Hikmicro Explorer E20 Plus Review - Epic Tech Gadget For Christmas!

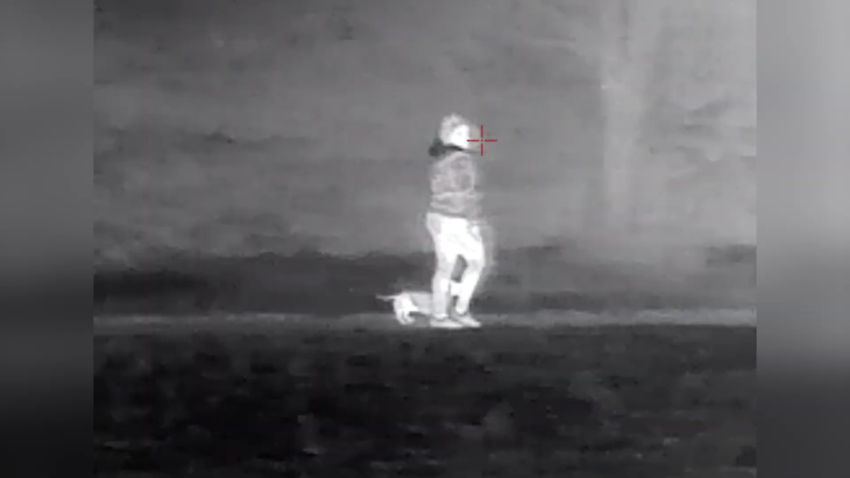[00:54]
documentation next we've got the carry case which has the explorer e20 plus inside it and then finally we've got a usbc extension cable if you don't want it plugged directly into your phone now if i hold it out in my hand you
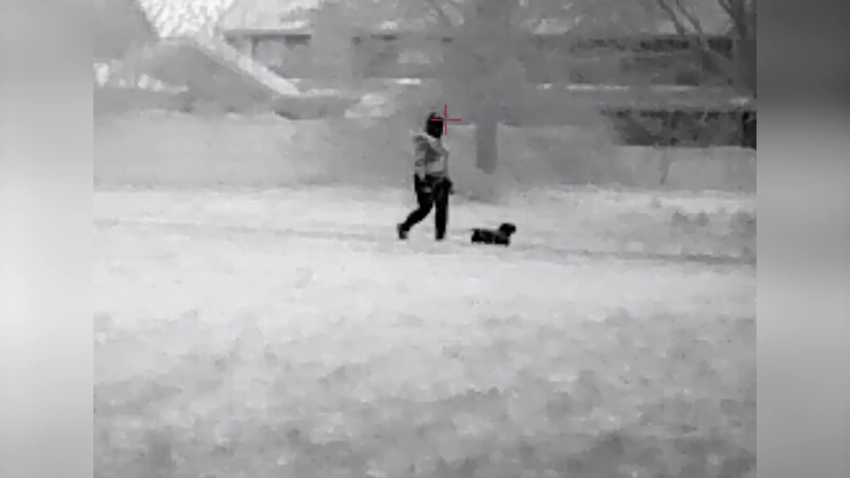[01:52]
with a detection range of up to 970 meters
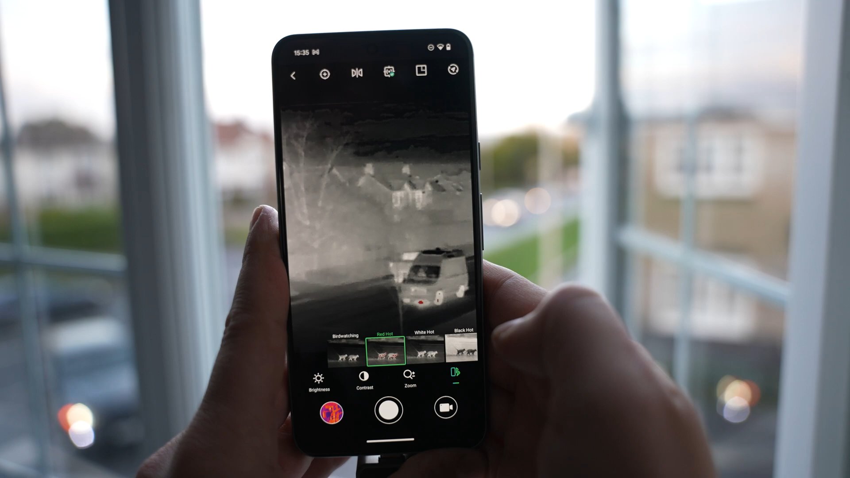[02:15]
people whether it be day or night and then it's also useful for pet owners for instance if your dogs
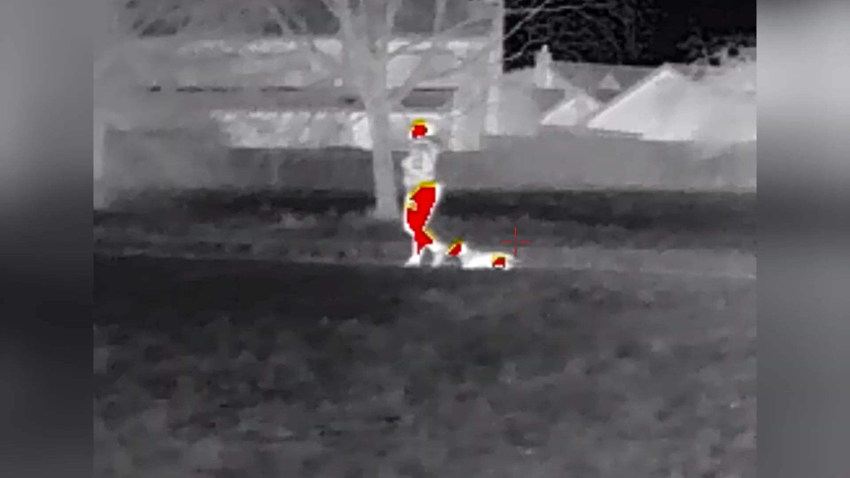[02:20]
ran off in the woods or if a small dog is hidden in the grass you can easily spot them with
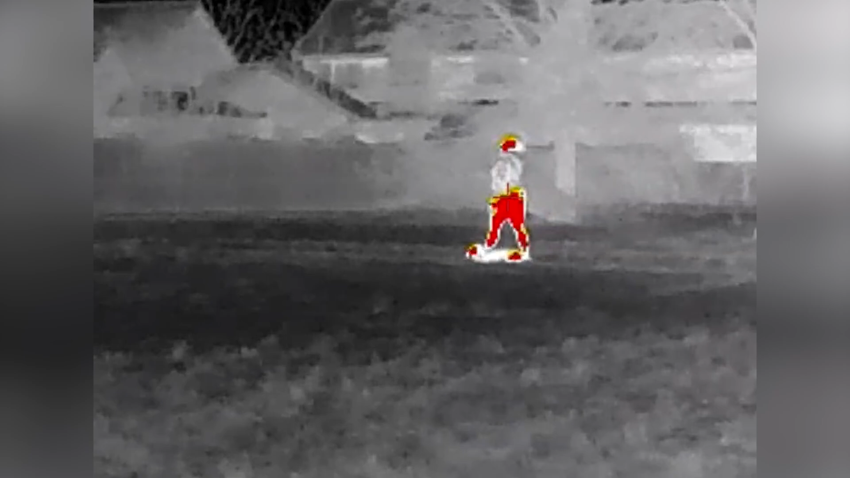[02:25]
the heat they're giving off and of course it's also useful for any hobbyists enthusiasts or just anyone who loves cool gadgets now if we open up the app you can see we've got all of the features and settings at the top
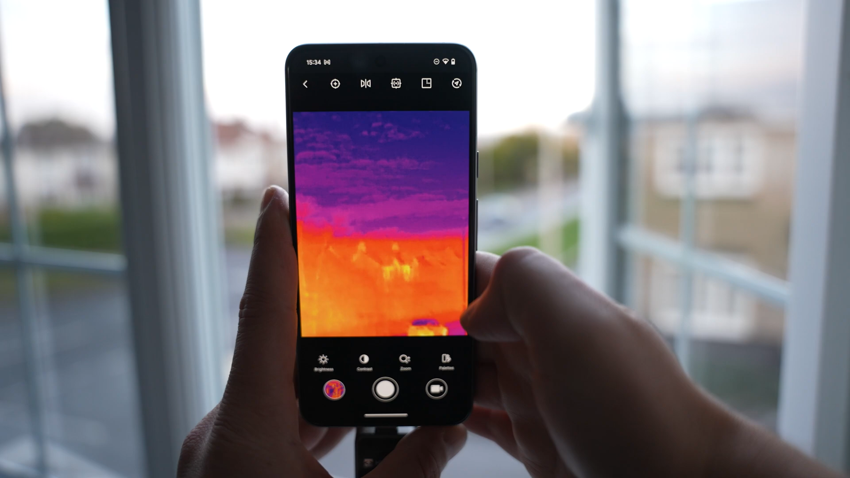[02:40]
along with the image customizations at the bottom we've got the calibration option at the top left and all you have to do is tap this and it's going to automatically calibrate the camera we can press the mirror option if you've got the camera mounted differently
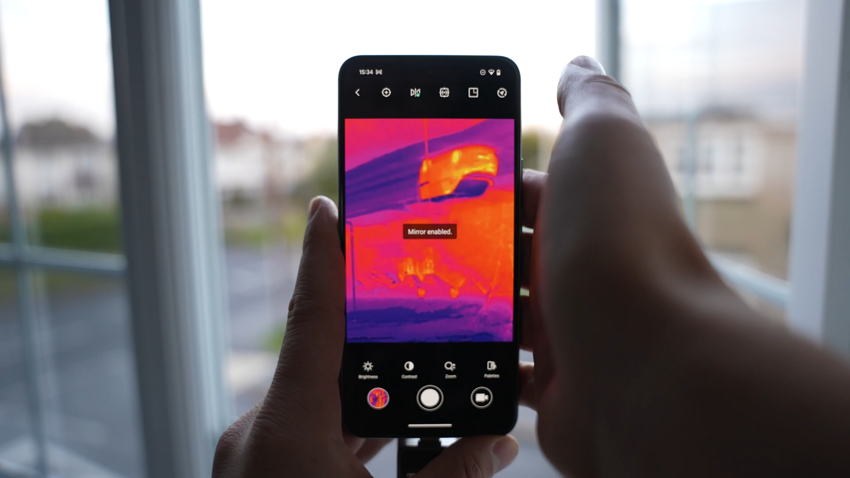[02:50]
and need the image to be mirrored we've got the hotspot tracking and this is going to track the hottest part of the viewfinder and then we've also got visible light and what this does is use the smartphone's
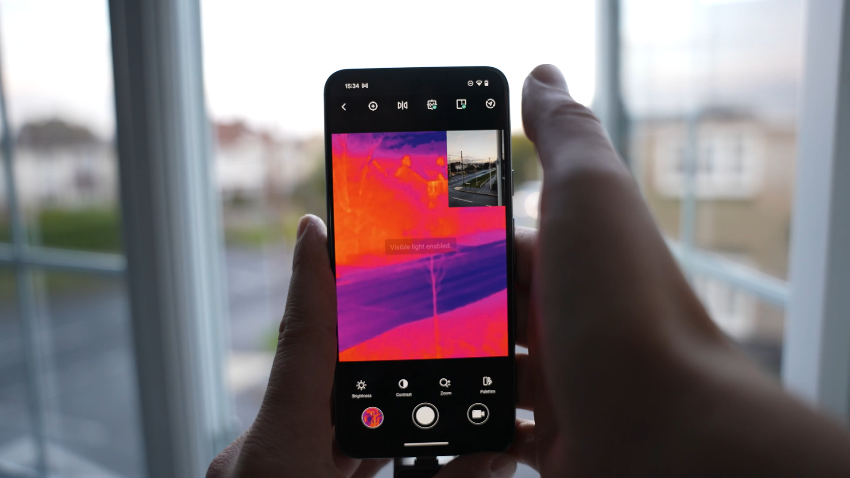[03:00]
camera to give a picture in picture of the thermal view as well as the colored camera view from your phone and then in the top right we've got orientation this is going to give you your bearings at
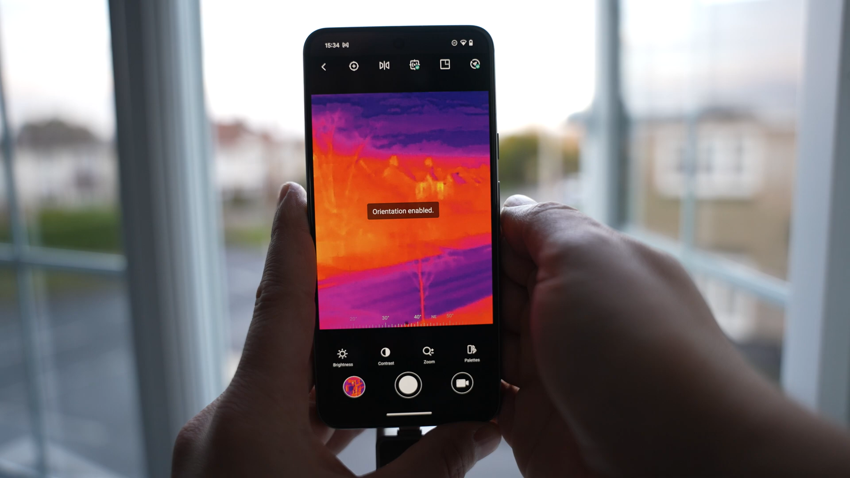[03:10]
the bottom so you know exactly where you're facing now on the bottom we've got a brightness adjustment to lighten or darken the image we've got a contrast option to change the contrast
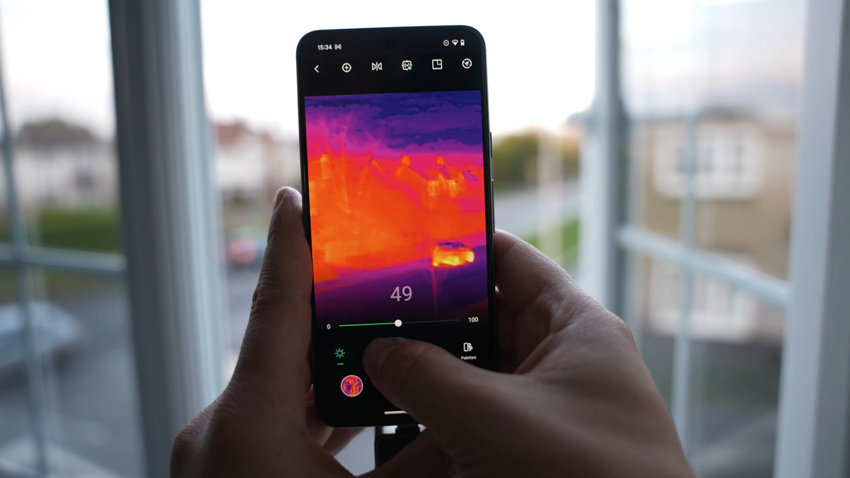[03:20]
we've got a zoom function to switch between one times and two times zoom and then over on
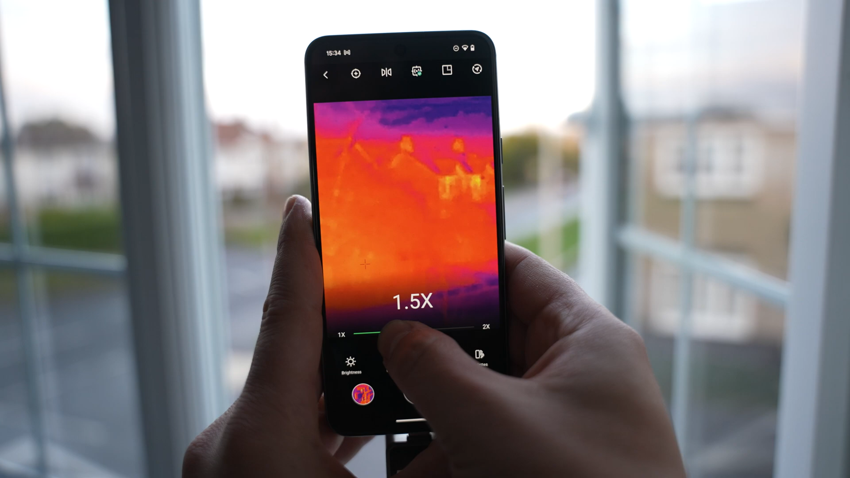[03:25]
the far right we've got the palette selection in the palette selection we've got six options to
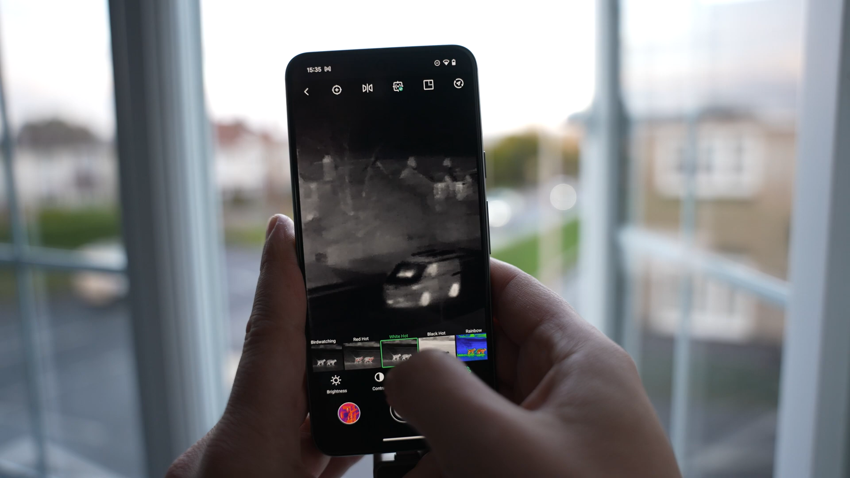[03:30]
choose from which include bird watching to give a nice black and white view to easily spot